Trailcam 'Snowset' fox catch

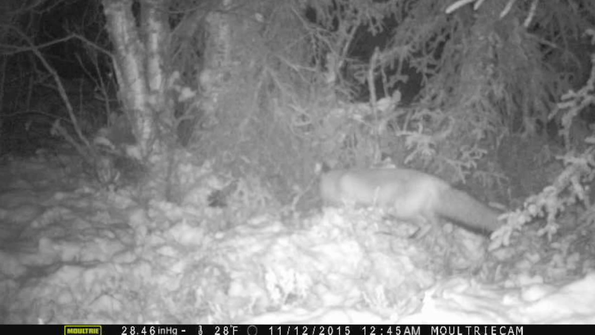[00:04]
Alright, so the star of this video is Spot, the fox so named for the black dot at the base of her tail.
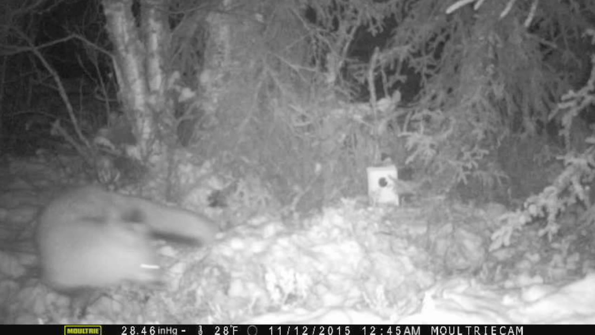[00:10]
Now she first introduced herself by raiding the weasel boxes that my science class had set out for projects. At the first check of this trapping season, the morning of the 11th of November, I noticed that the boxes had been rolled over and chewed. Something was trying to get inside. Now the tracks set fox, but I wanted to set up the trail camera to see. So in addition to the camera, I set up a mock set where there was no trap first, with a little bait outside the weasel box to bring in whatever it was,